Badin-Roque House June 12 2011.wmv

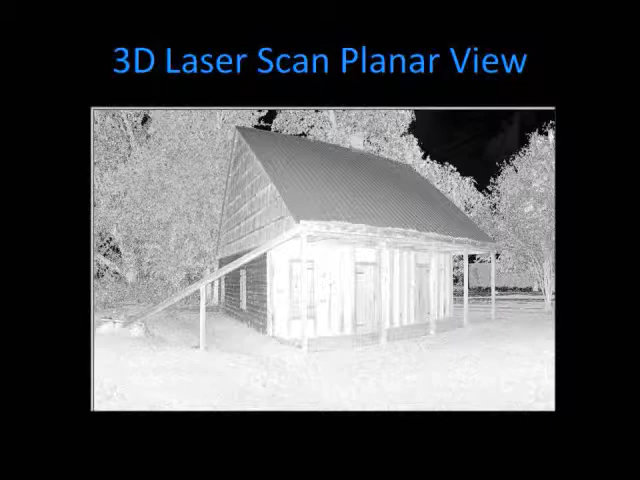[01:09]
an effort to record and assess the physical condition of the structure so that a preservation and maintenance plan can be designed and implemented. Several of the images and models shown on this video were created utilizing this data.
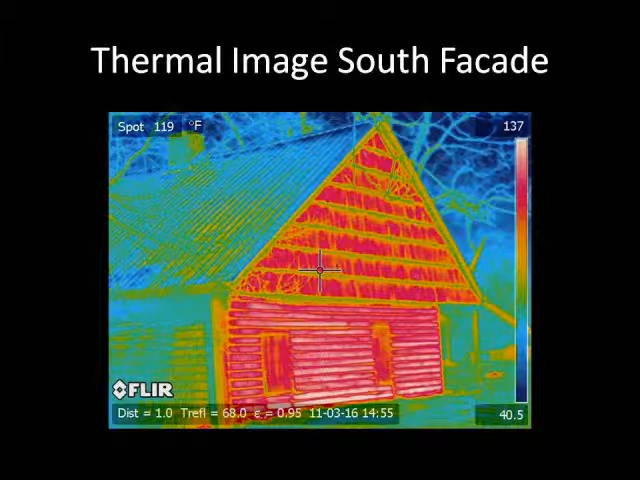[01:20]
On screen: spot 119°F
The Badden Rock House is one of four surviving examples of Poteau Montaire and Boussiage construction in the nation and the only remaining example in the state of Louisiana.
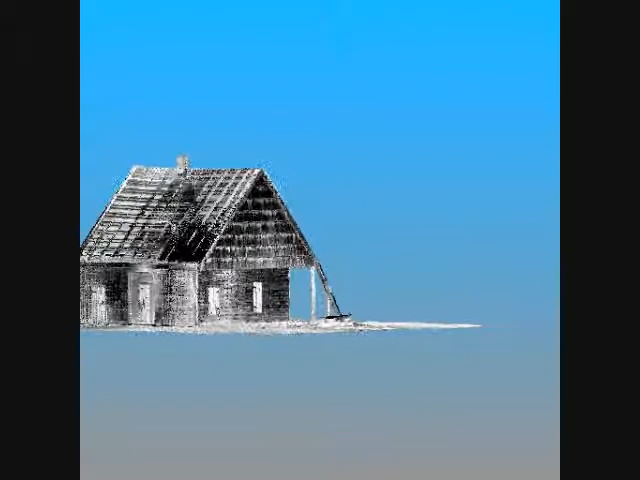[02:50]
The rear west-facing facade is covered with horizontal lane cypress clapboards with a cypress batten wood door that leads into the larger south room. Two cabinets, small rooms often used as bedrooms or storage areas,
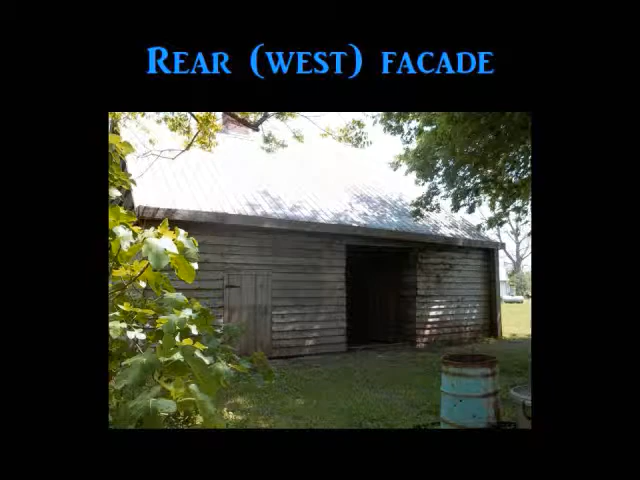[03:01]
are located at the rear of the structure on each side of the door. Each cabinet is accessed through a batten wood door.
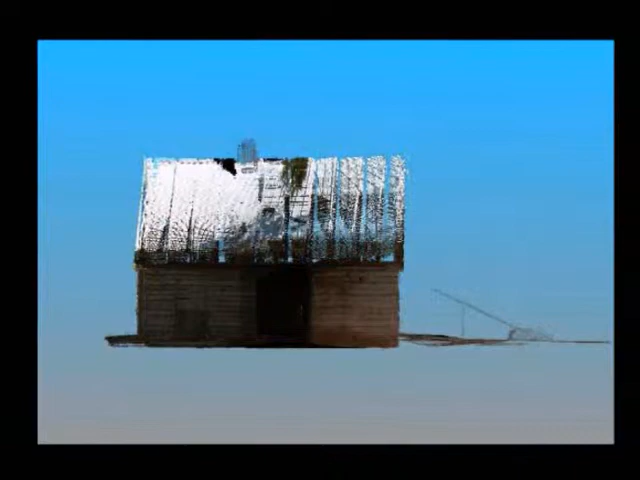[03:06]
A built-in hinged ladder with a rope pulley is positioned directly to the north of the main house rear exterior door.
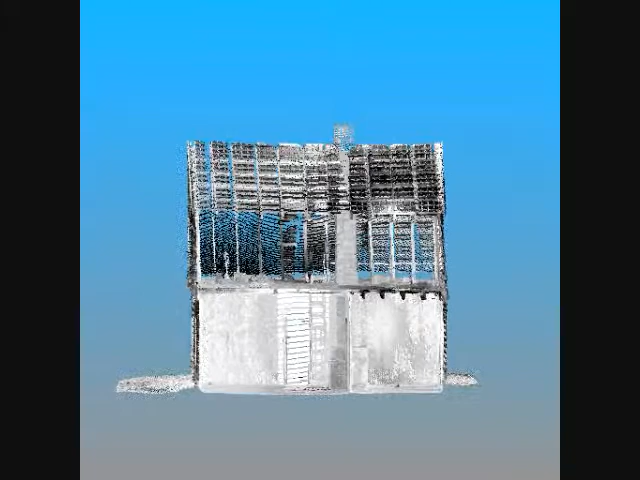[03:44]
The interior of the structure consists of two rooms with a shared chimney and one adjoining interior doorway.